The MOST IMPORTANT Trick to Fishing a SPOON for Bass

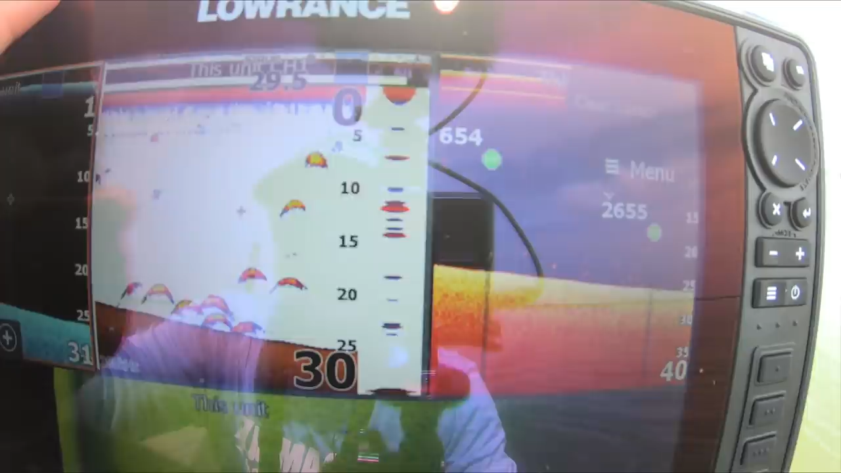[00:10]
That is a whole bunch of bass fish
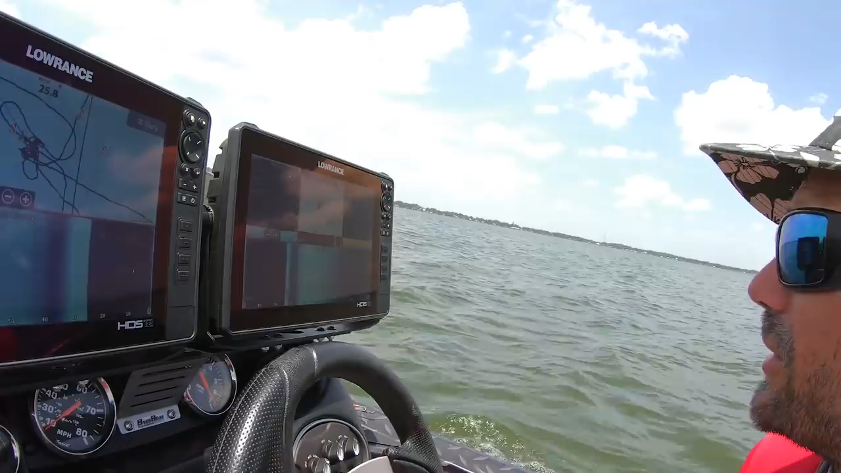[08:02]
but I'm pretty sure it's a boat or an airboat but check this out Do you see all those brim those are all brim?
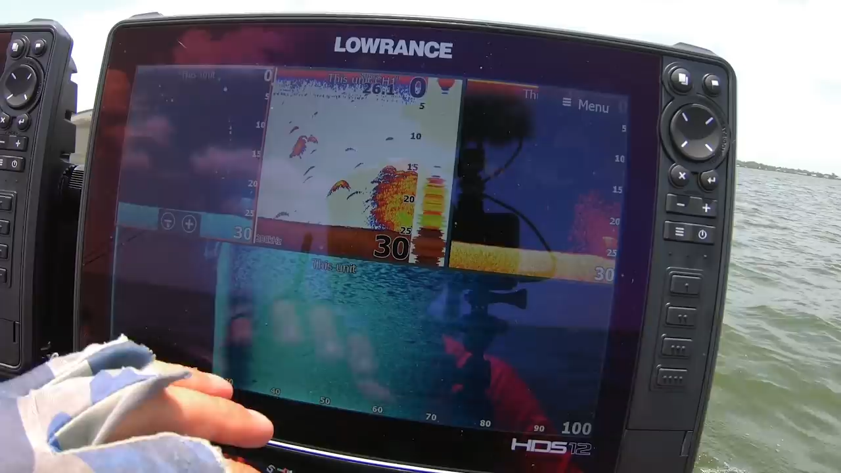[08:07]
Now that's a bass right there.
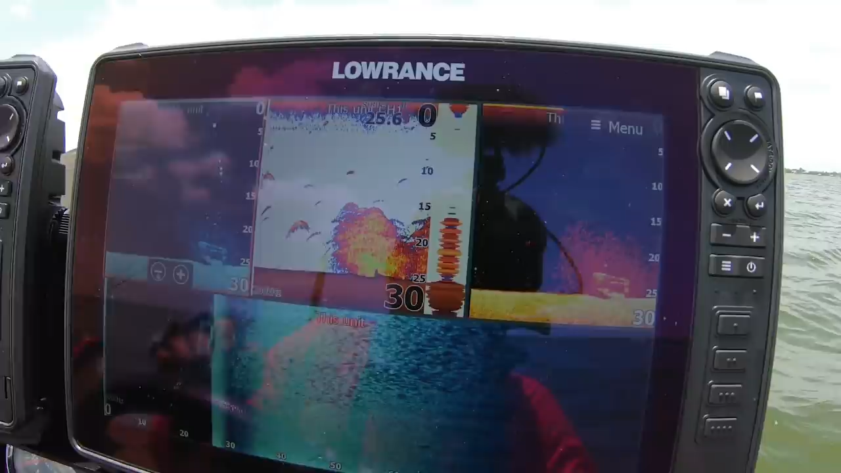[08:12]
That's a bass right there There's bass actually this one shows it better see the bass right there You kind of see the boat
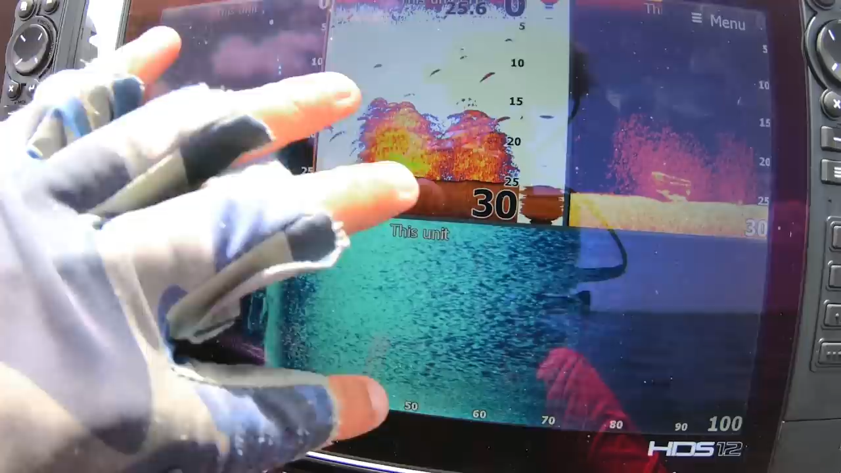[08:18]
So these are all brim there's all these brim so the brim are being like kind of like skirted away knocked deflected Like by that spoon and then you can you notice too.